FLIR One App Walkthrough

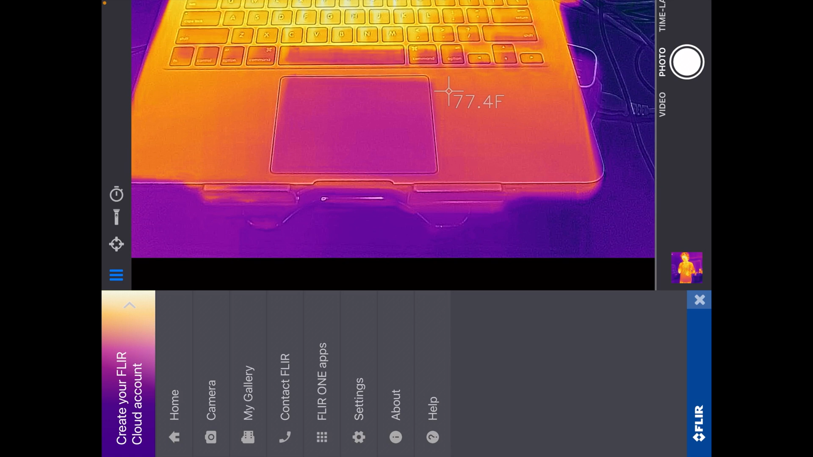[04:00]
On screen: spot 77.4°F
That's just our general menu. We have home, camera, gallery, contact FLIR, FLIR ONE apps, settings, about, and help. And I'm not going to go through all of that. That's relatively straightforward. I will say if you go to settings, I'll go into that. Hope I don't get lost here.
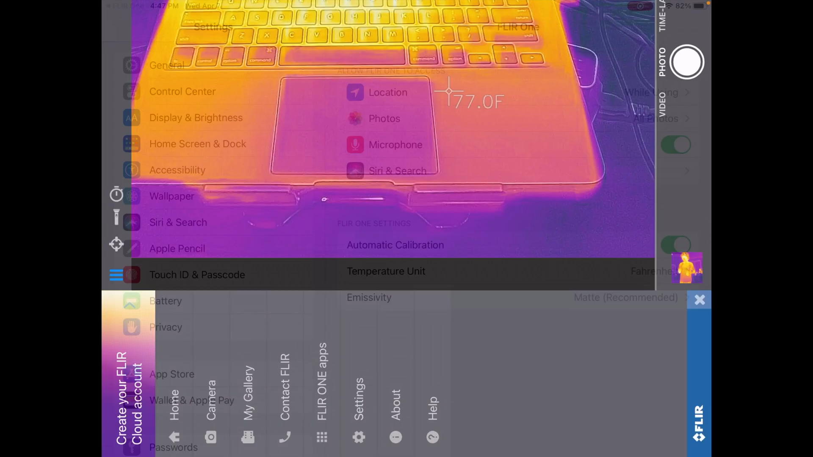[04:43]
So I'll go back to the main app. And then if you go to help, it has different settings here.
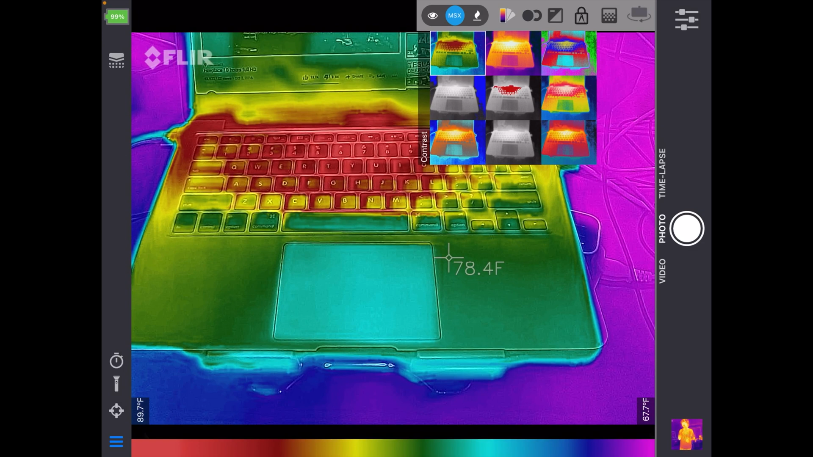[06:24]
On screen: spot 78.4°F, scale top 89.7°F, scale bottom 67.7°F
I think I need to go over just a little bit more. And I think we're just about lined up there. There we go. So I wanted to skip ahead to that so the palette looks a little nicer. So back on palettes, we have contrast mode. This is iron, and this is the one I've been using.
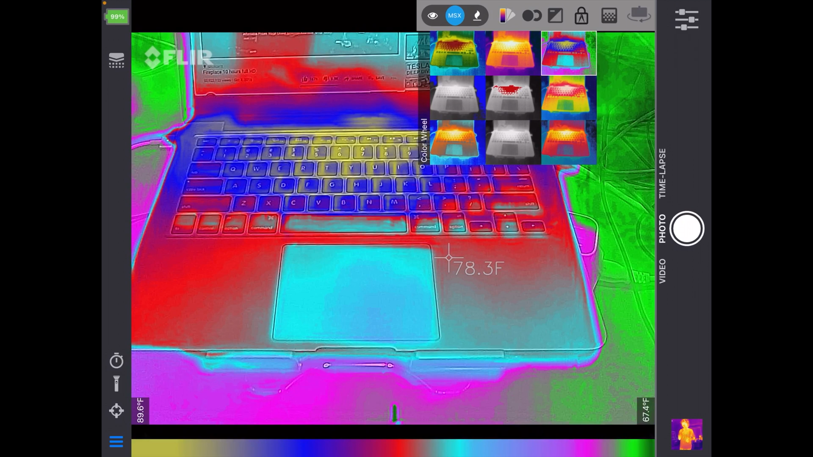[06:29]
On screen: spot 78.3°F
Next we have color wheel. This is coldest, hottest, rainbow, arctic, gray, and lava. So if you want to find the hottest thing, you might go to the hottest mode.
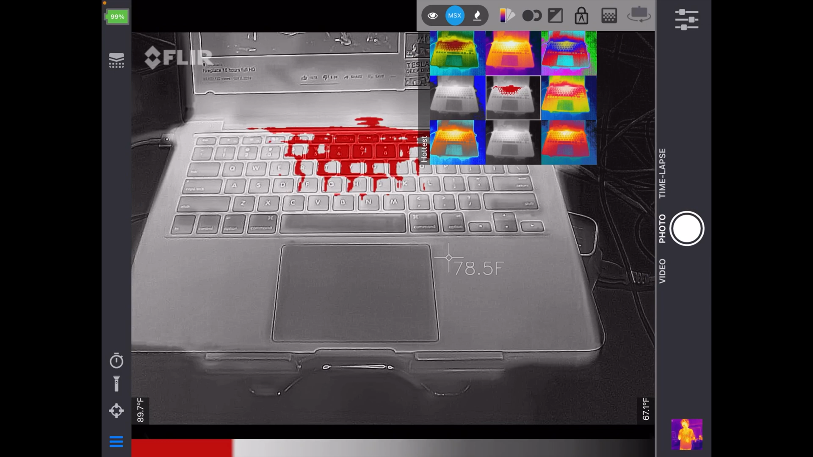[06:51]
On screen: spot 78.5°F, scale top 89.7°F, scale bottom 67.1°F
Or if you want to find the coldest thing, you might go to the coldest mode. As I've been learning this, I've mostly been staying on iron. But as I get into it a little bit more, I'll probably switch back and forth between these.
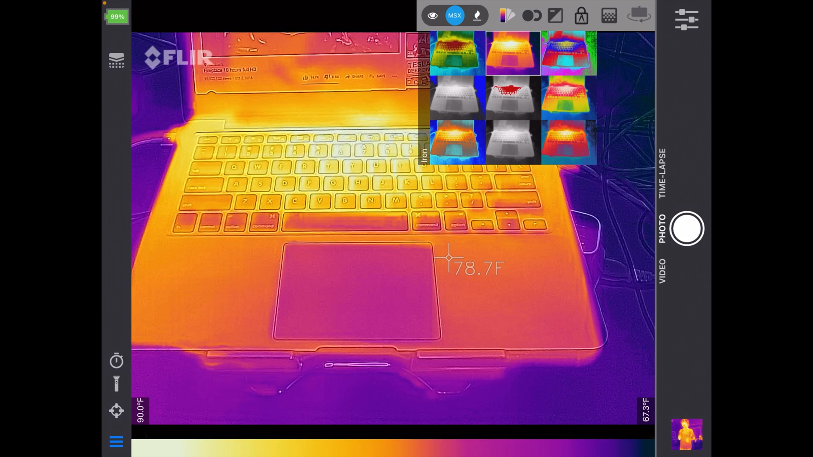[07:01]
On screen: scale top 90.0°F, scale bottom 67.3°F
I've just found it easier to not switch around the palettes right now while I'm trying to learn it. So we did MSX distance. Next we have temp range, and we have low temps and high temps. So this kind of calibrates it towards what kind of temps you're using. So this is low temps. This is high temps. Next we have lock span. And I think that's kind of like how you have an exposure lock on a camera. So it doesn't switch around. So I imagine if I brought something really hot into the frame, it wouldn't completely mess up my range. Then we have IR scale.
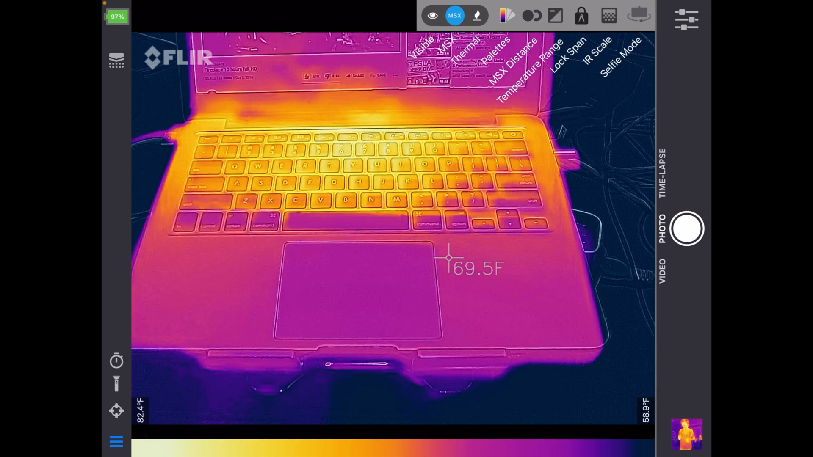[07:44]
On screen: spot 69.5°F, scale top 82.4°F, scale bottom 58.9°F
If we hit that, that brings that up on the bottom. And we can drag on there to adjust this. So you can see this is, I don't know if you'd say it's like contrast. So I'll turn that off. And then next we have selfie mode. So I'll hit that and that will turn it upside down. So I currently have this pointing away from the screen on the iPad. But if I flipped it around so it was in like selfie mode, I could hit this button to reverse the image. So the way I use this button is when I plug it in. If the image doesn't look right, I hit the selfie mode and that fixes it.
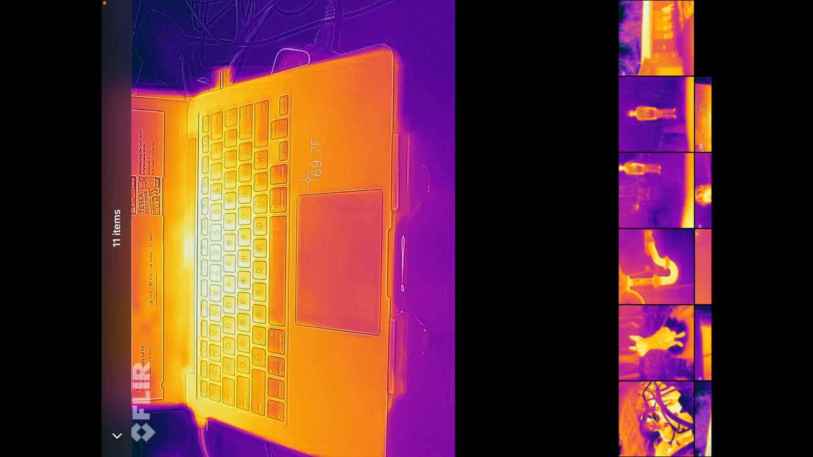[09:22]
You can text it to someone. And then we have the eye. And that's for info. So that'll tell you the max temperature, the minimum temperature. It will have a map where you took the picture. I'm not showing it on here because there's private information. I'd have to blur it out anyway. On the very top we can go to the left. That'll take us to the gallery. No, wait. Let me click back to that. We want to hit the little 3x3 grid. That'll take us to the gallery.
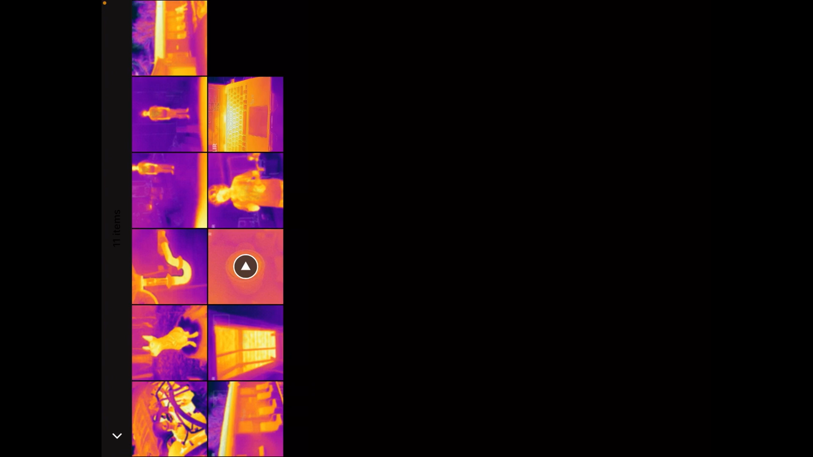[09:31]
So here we can see the other photos I've taken.
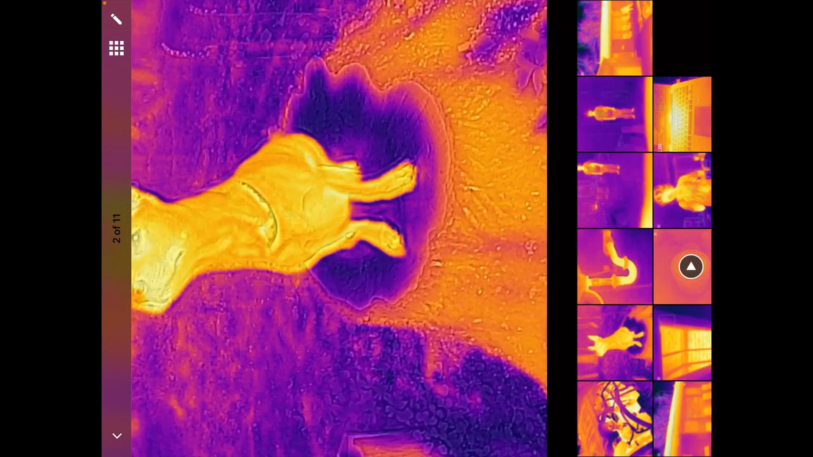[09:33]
It even came with a few sample images like this dog.